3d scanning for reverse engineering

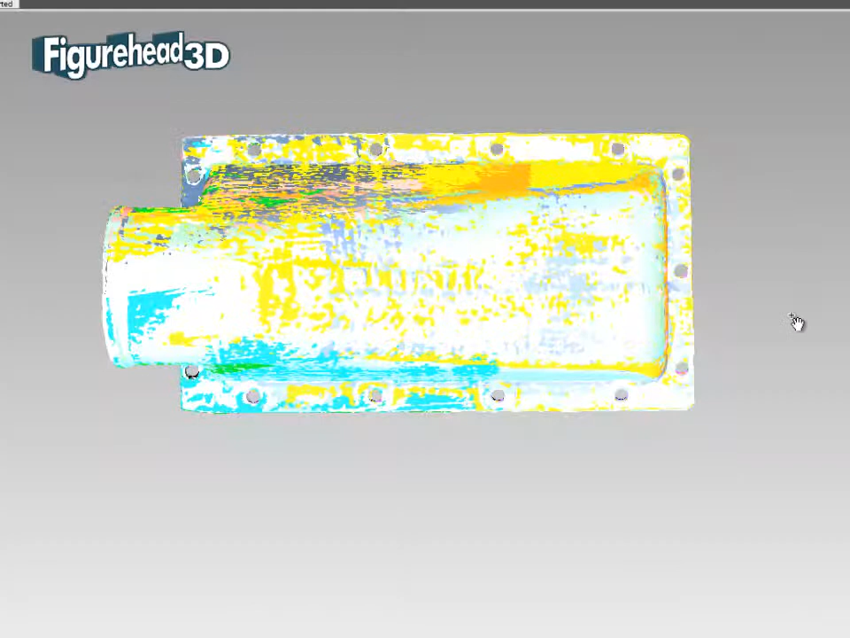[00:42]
This version shows that the digital model is made from lots of different scans, each one with its own colour.
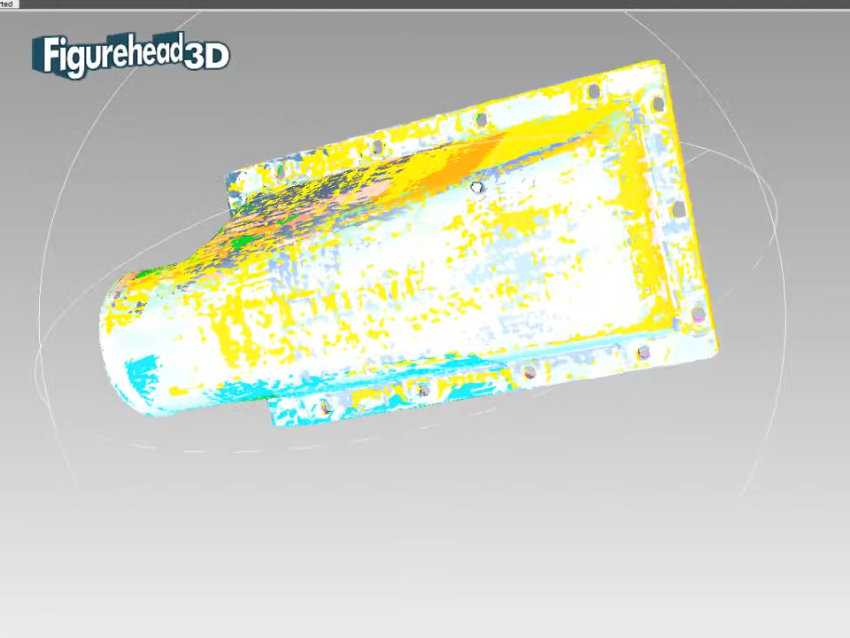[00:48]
Why so many? Well, it's because we need lots of different viewing angles to ensure that we can see every part of the inside.
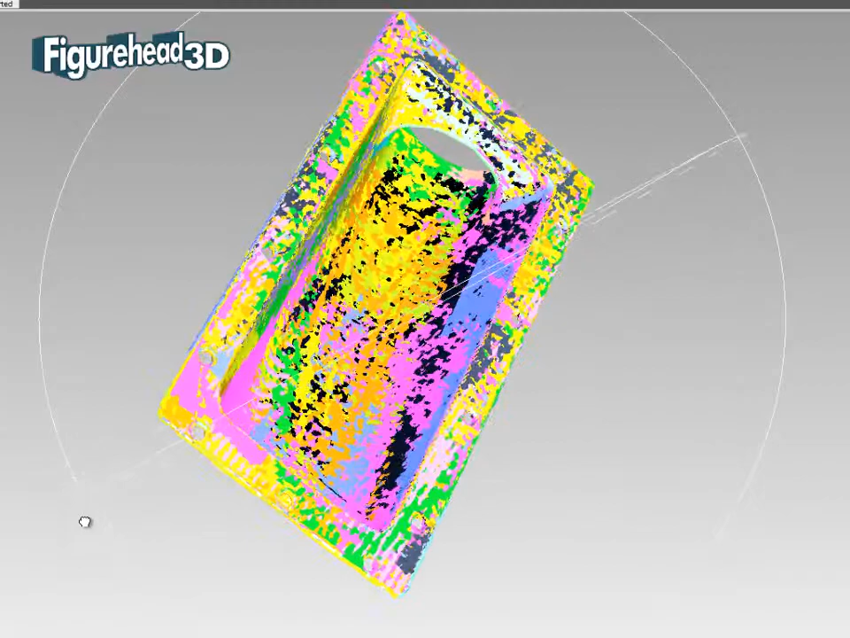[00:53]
And finally, this is the fully developed 3D surface model ready for the next stage in the workflow.